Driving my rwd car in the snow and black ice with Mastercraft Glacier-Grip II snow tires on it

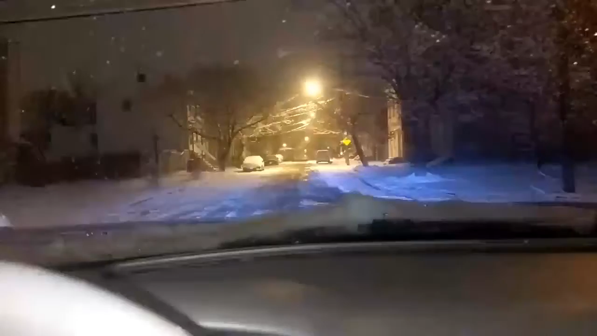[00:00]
going up a hill with no issue. Invest in you some snow tires.